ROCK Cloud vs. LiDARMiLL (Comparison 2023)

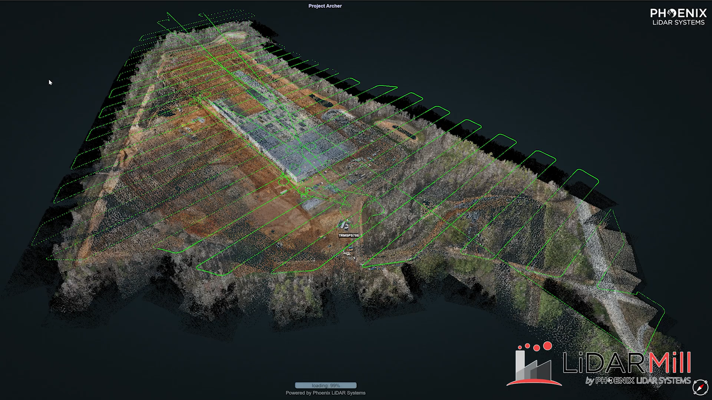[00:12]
So here we have the data in LiDAR mill we've got the trajectory and the ground classified data set. And as you can tell as we zoom in here on the roof there's a significant portion of the roof classified as ground.
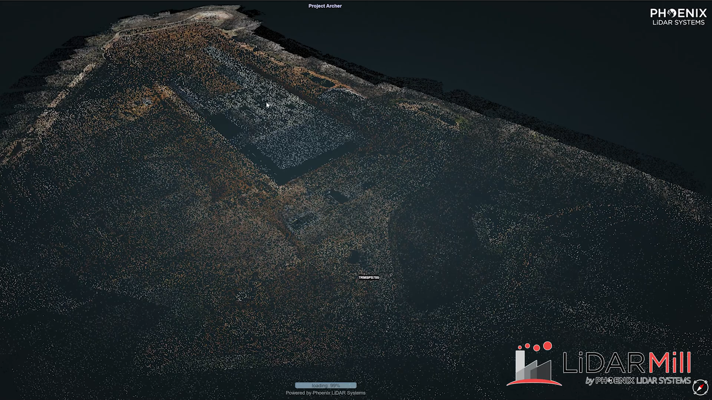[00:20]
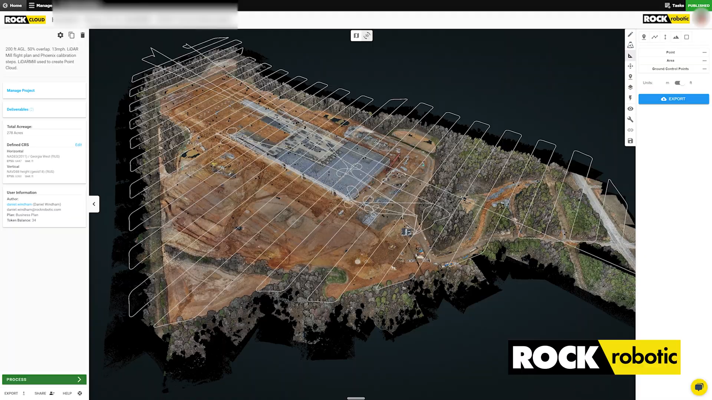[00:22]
In rock cloud you have the exact same data set here with the trajectory and the point cloud.
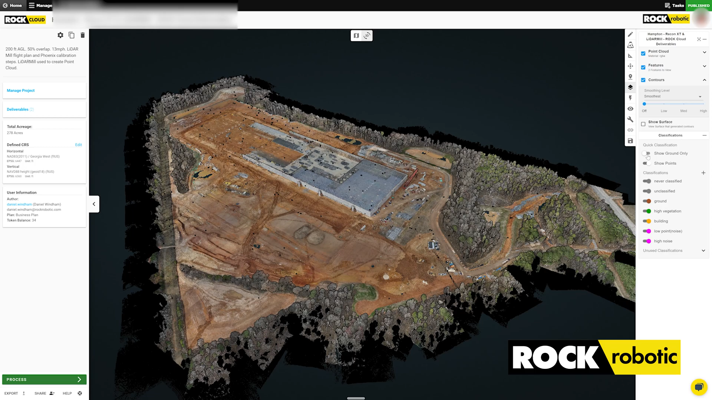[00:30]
And you can see as we navigate around we go to the ground classified data set and as we zoom in there's no section on the roof
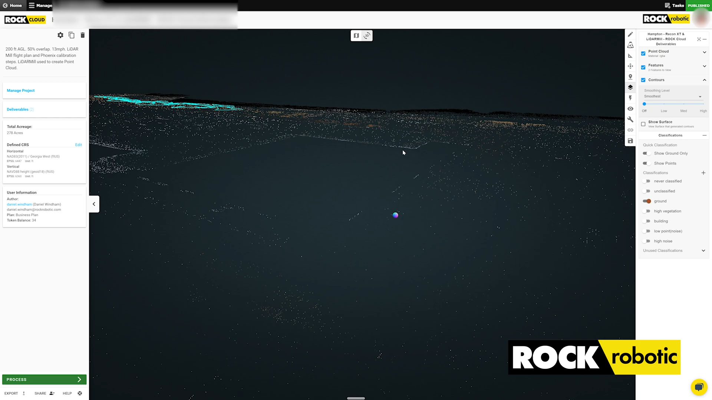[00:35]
because there's a QA QC team that removes things like that if they happen.
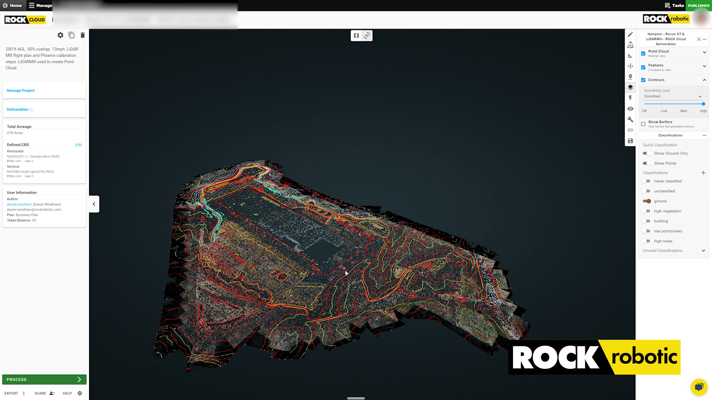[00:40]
We also get more than just a ground classified data set we have one foot contours here the really great detail
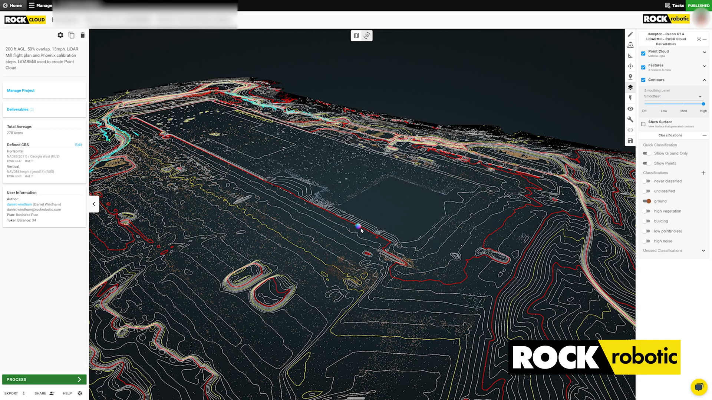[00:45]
and we also have in the blue right here brake lines that our LiDAR processing team is able to put in the surface.
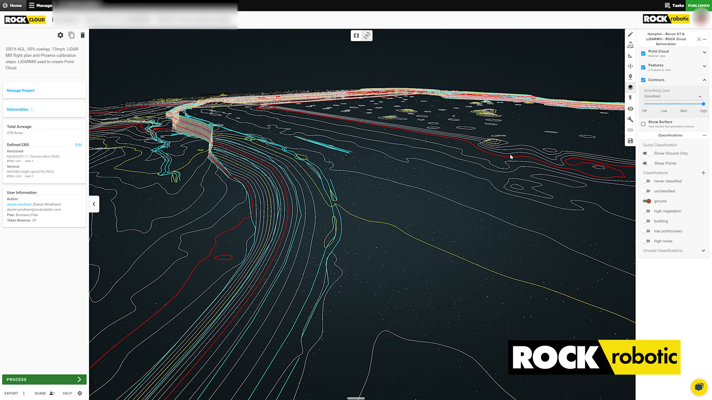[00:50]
Here's the surface view and you're able to get that retaining wall at the top and the bottom look at the length of the wall. Everything in the surface is calculated and QC'd by expert professionals.